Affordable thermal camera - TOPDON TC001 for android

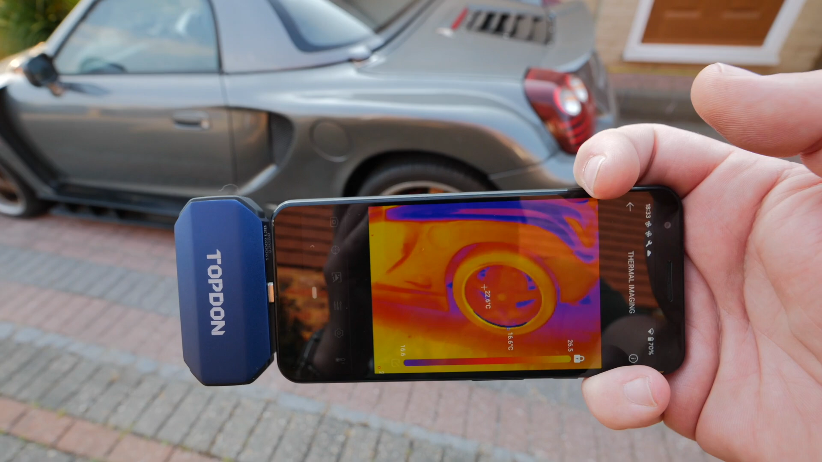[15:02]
and just look for one that's significantly warmer than the others this